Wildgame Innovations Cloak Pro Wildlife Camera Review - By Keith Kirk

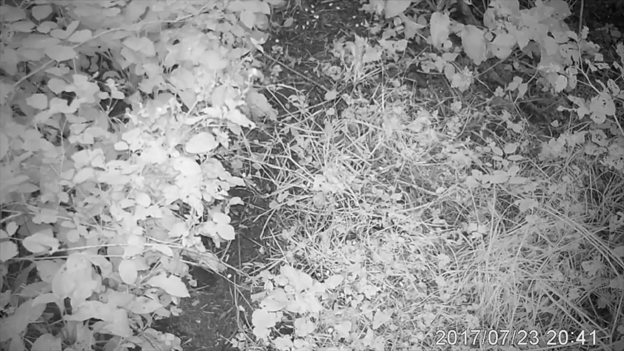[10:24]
you can see just how quick the camera response time was there with that badger running through the shot
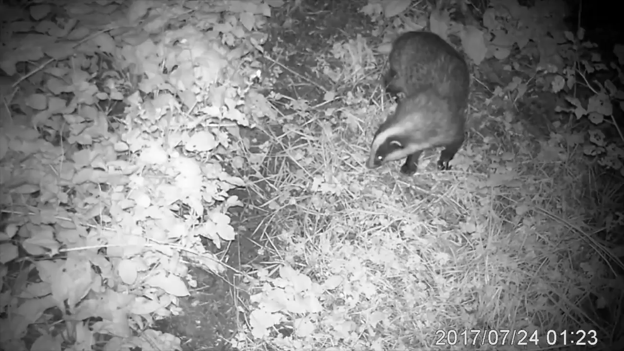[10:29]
now the badger has returned and you can see the camera is looking slightly down at an angle the eyes are reflecting there and the irs but you get a clear view of the badger itself and yes we did get mice if you have a look there you'll see two moving about their eyes are glowing there with the irs hitting them and that was at a distance of about four to five meters away so so